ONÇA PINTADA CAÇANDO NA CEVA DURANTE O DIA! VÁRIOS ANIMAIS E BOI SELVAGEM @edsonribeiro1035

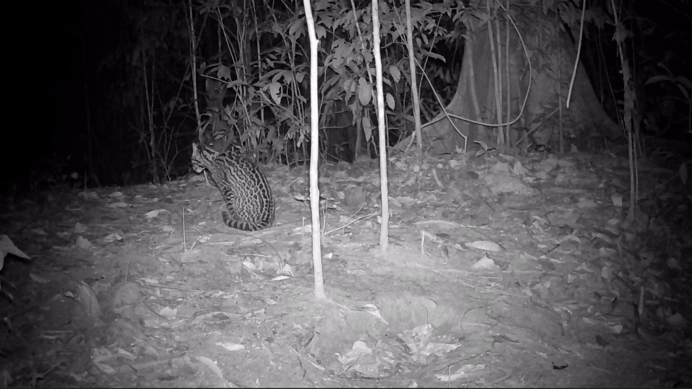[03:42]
Agora aí turma Olha só que imagem top A jaguatiricazinha chegou na serva Ela passou mais ou menos um minuto aí Nessa posição aí ó Descansando aí Eu acho que ela tava esperando alguma paca Algum animal chegar Entrando aí na serva né Pra comer e ela Pegar de surpresa E essa aí é uma jaguatirica fêmea Aí a próxima Vai ter um macho aí Eu vou mostrar pra vocês Vocês vão ver a diferença aí
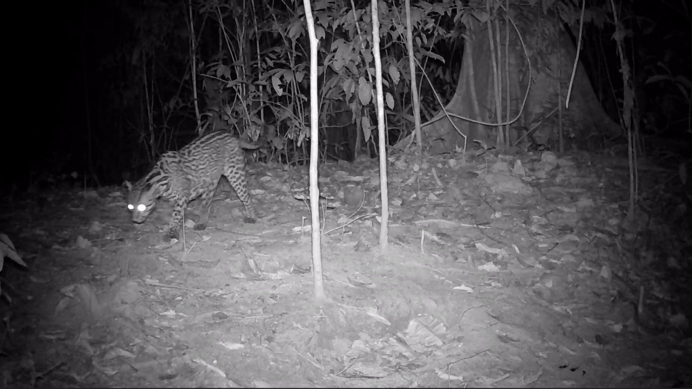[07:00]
Provavelmente Ele caçando as pacas Tem bastante pacas aí Olha Essa aí é um macho
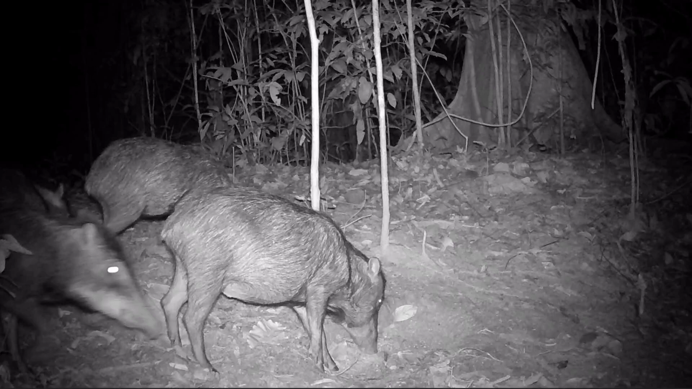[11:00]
Mas tem um Que ele está assim Afastado Eu vejo ele andando Sozinho Não está andando Com banda E ele está com Um ferimento No focinho dele Esse vídeo No final do vídeo Eu vou mostrar Para vocês Ele está bem magro Bem magro E com alguns Ferimentos Assim no focinho Então provavelmente Foi briga